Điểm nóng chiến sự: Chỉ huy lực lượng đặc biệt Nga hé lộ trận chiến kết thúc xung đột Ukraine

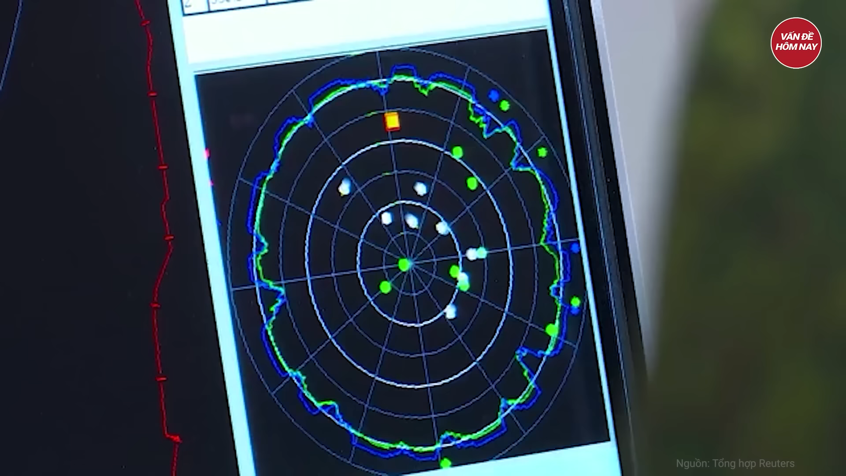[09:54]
Nguyên nhân có thể là do hoạt động hiệu quả của các hệ thống tác chiến điện tử EVK của Nga đã gây khó khăn cho việc thực hiện nhiệm vụ trinh sát của RQ-4B Global Hawk buộc những chiếc UAV này phải kéo dài thời gian hoạt động trên biển đen.
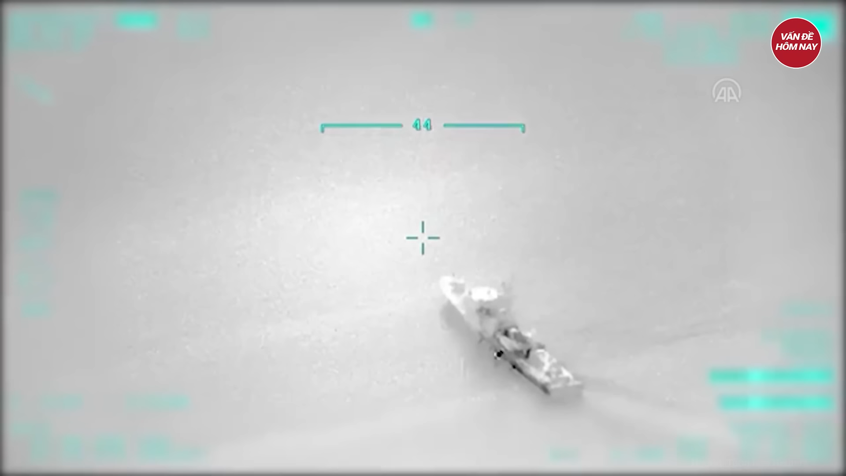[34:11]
vốn đã lùi hoạt động về khu vực phía đông biển đen sau loạt vụ tập kích bằng tên lửa và máy bay không người lái cũng như xuồng cảm tử của Ukraine.
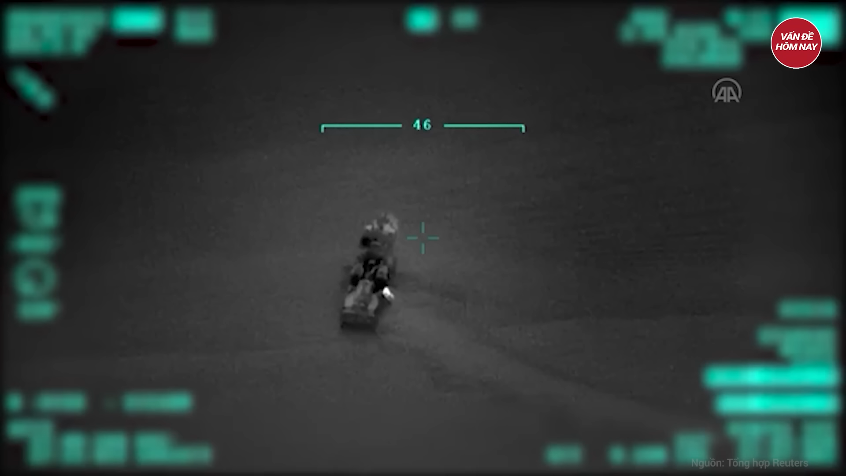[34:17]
Tuy nhiên, đơn vị mới thành lập của Nga có thể dễ bị tổn thương trước xuồng cảm tử của Ukraine,
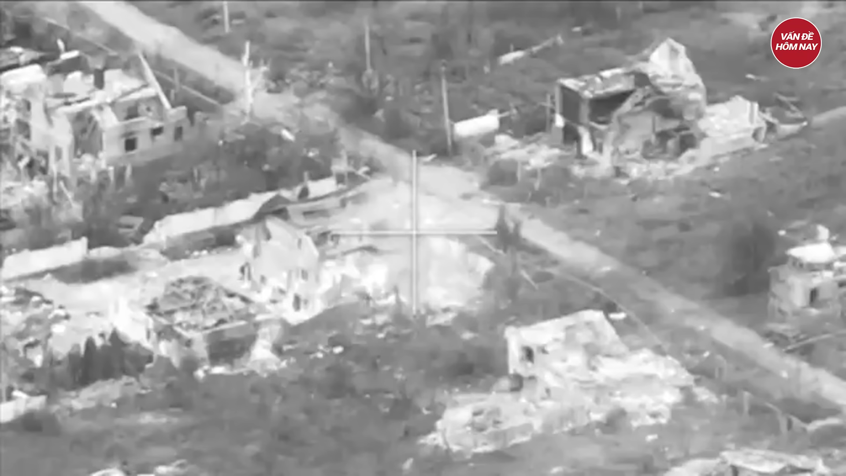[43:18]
Kênh MD đều tin, trong đêm ngày 4, dạng sáng ngày 5 tháng 6, tại Tây Bắc Adipka, quân đội Nga bất ngờ tiến hành một trận đột kích, thần tốc xuyên phá trên khắp các đường phố.